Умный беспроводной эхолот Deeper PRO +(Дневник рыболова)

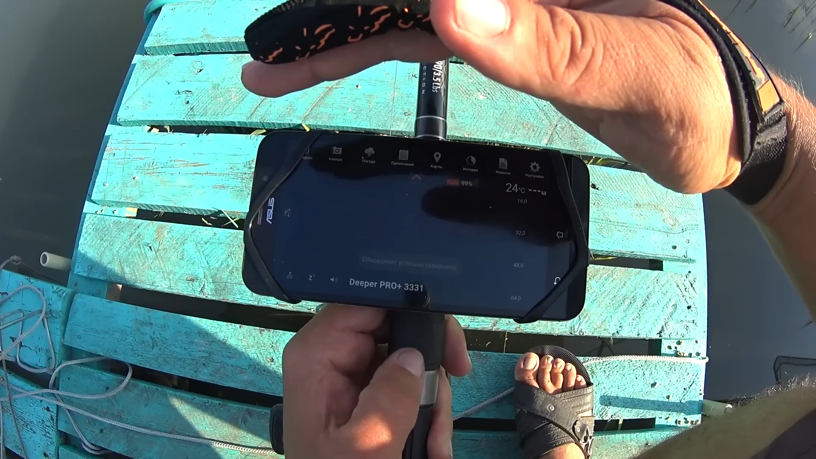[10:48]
Температура воды у нас 24 градуса. Вот. Программка нам показывает. Хорошая температура. Так. Восстановление соединения.
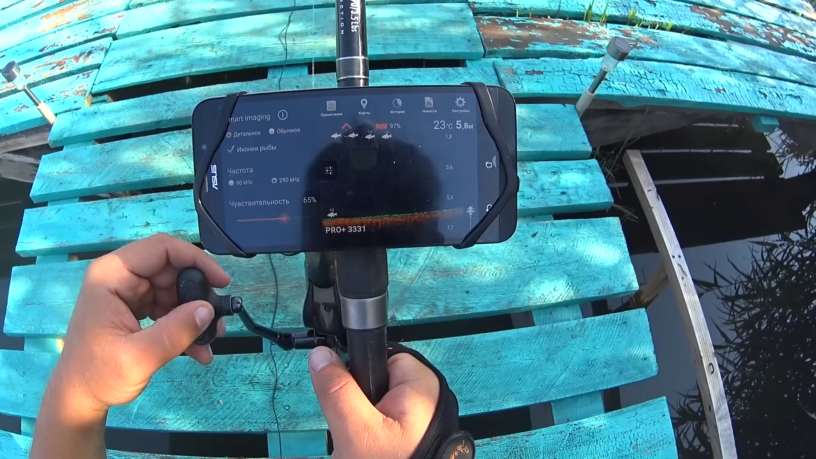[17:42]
On screen: water 23°C
вот вам и доказательства именно все кормушку прошли и рыбы нет 5,7 показывают траву как оно есть на самом деле в общем на столе стоит все рыба 5,3
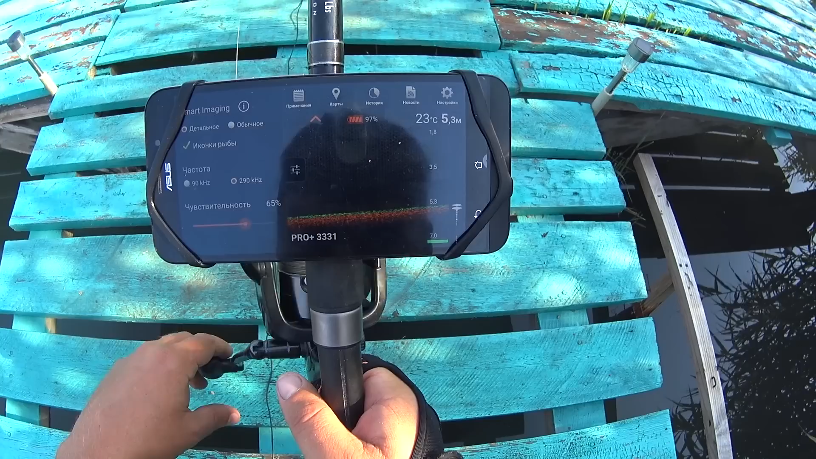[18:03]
On screen: water 23°C
чувствительность мы не делаем максимально если мы сделаем максимально чувствительность буду даже очень маленькую показывать рыбу сейчас он показывает более-менее крупную на какой глубине она стоит вода 23 градуса
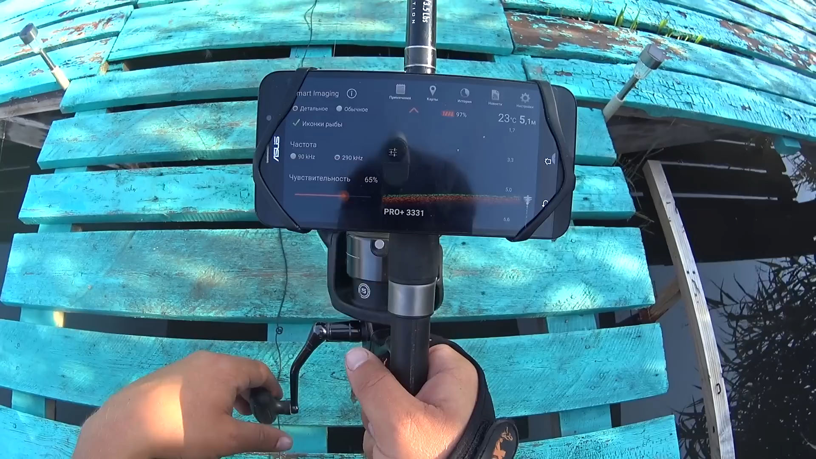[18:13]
On screen: water 23°C
4,9 метра это что-то ребята игрушка для взрослых
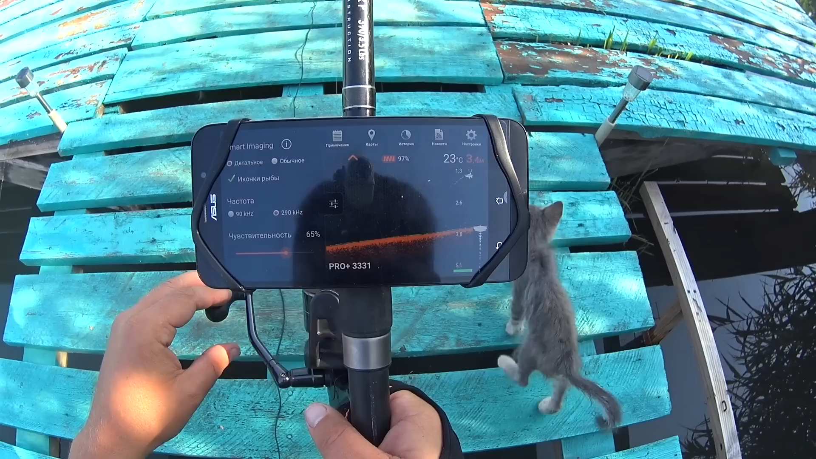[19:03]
On screen: water 23°C
поймали рыбку второй столб начинается вот так прострелим здесь
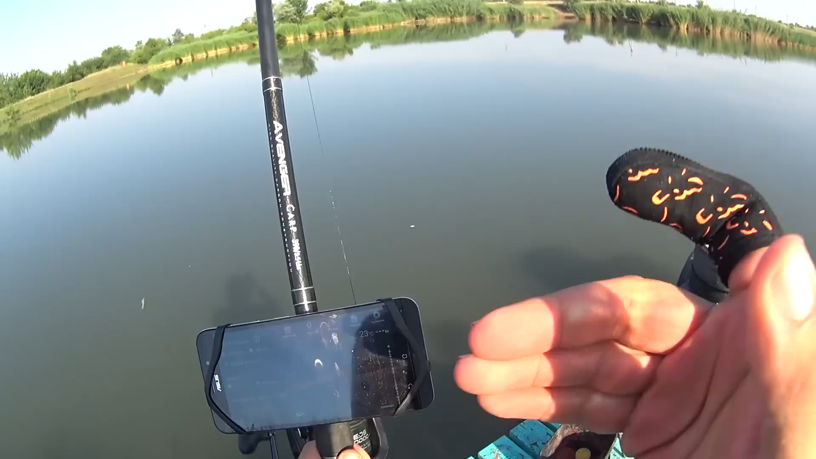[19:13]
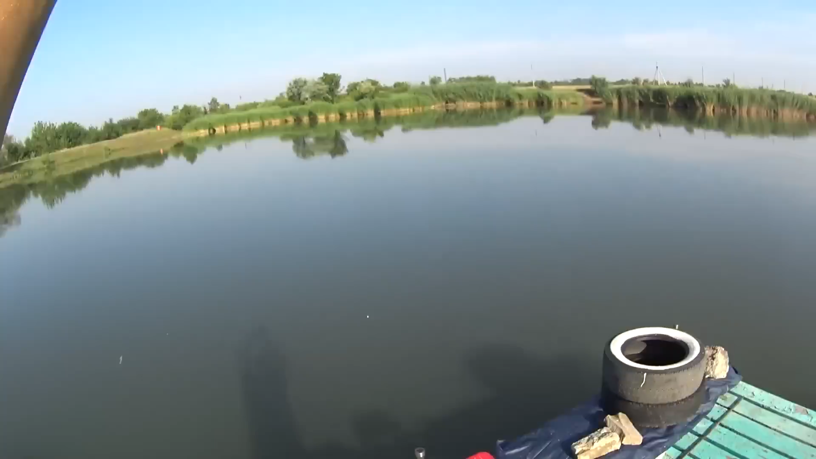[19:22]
отлично
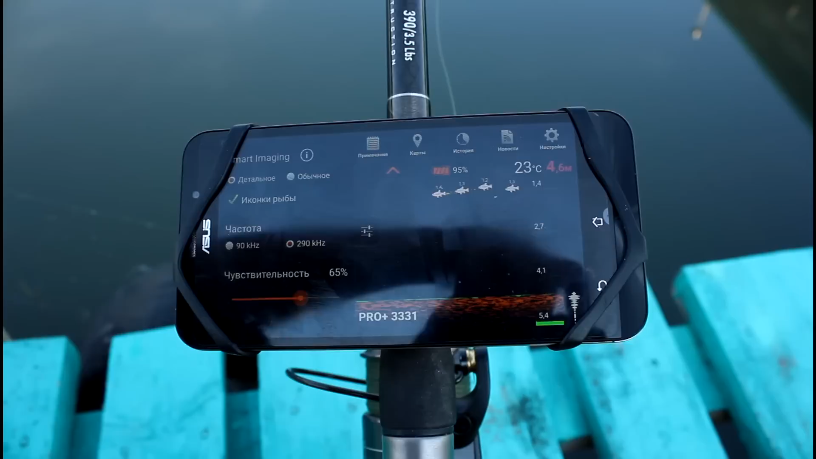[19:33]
On screen: water 23°C
эхолос специально не двигал стая прошла под ним она забросим почти по тут камыш будем проводить
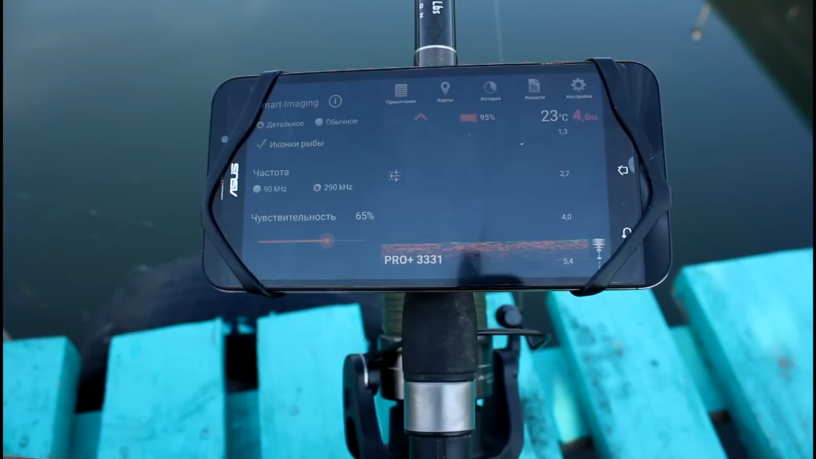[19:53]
On screen: water 23°C
6,2 метра
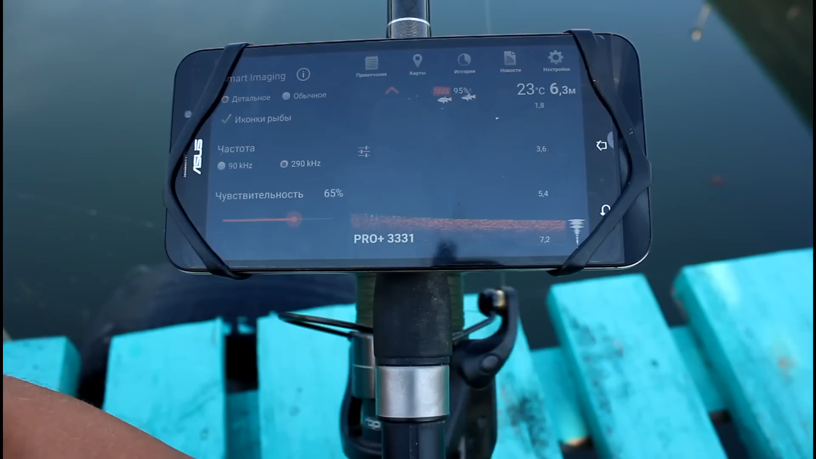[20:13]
On screen: depth 6.3 m, water 23°C
чувствительность не ставлю на максимальную как бы все мелочок ухватать а сейчас этого более-менее крупной рыбы 6 метров 64 метра на дне 2
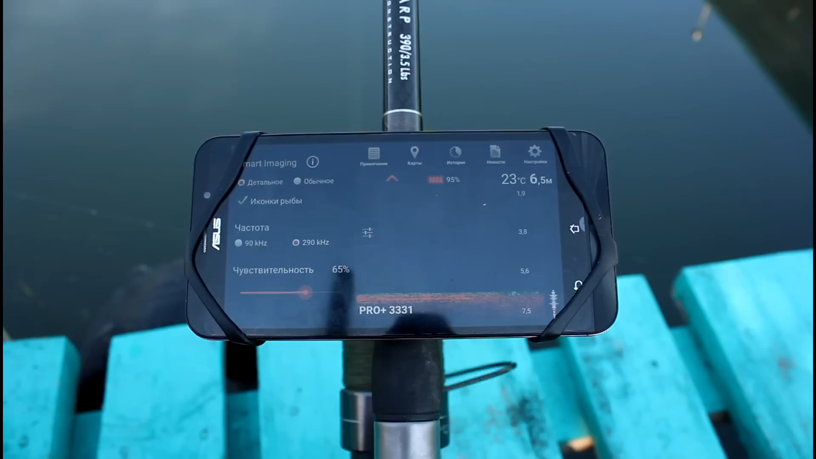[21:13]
On screen: depth 6.5 m, water 23°C
может чуть-чуть быстрее давайте ускорим процесс так 6 и 5 на середине рельеф дна ровный есть трава идем начинается подъем свал такой идет 5 и 5 47 все пошел на подъем
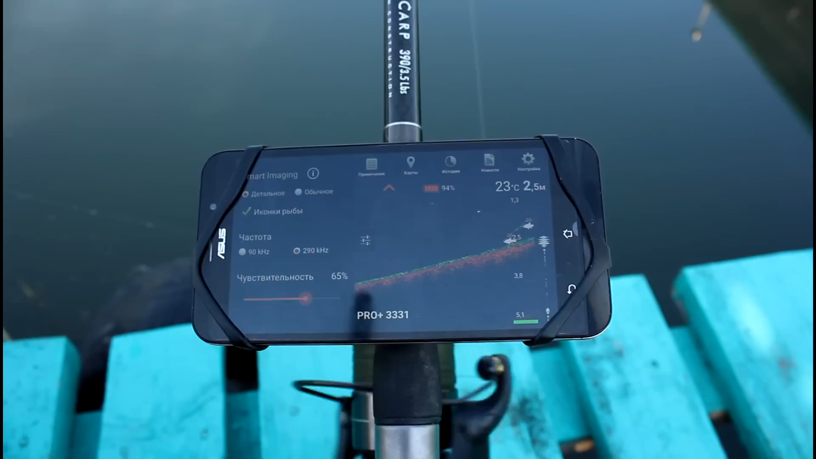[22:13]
On screen: depth 2.5 m, water 23°C
2 и 7 ну все верно все рыба на свале стоит так вот камыш